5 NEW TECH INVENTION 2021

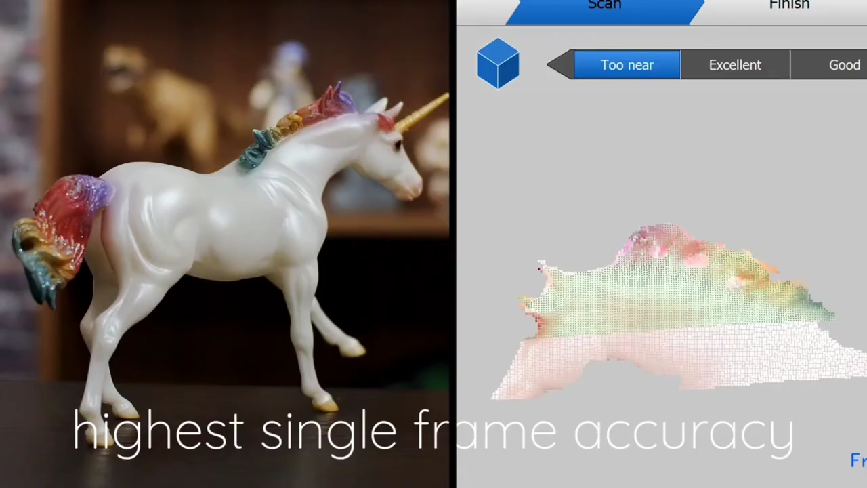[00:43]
One cable connect to your laptop to quickly obtain the highest single frame accuracy of any object with either a turntable to quickly acquire a full 360 mesh build,
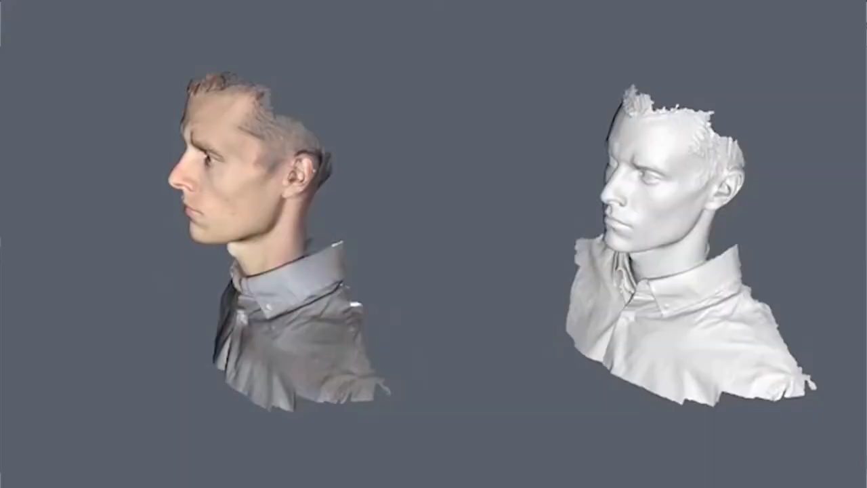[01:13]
With an eye-safe infrared light source for picture-perfect 3D scans,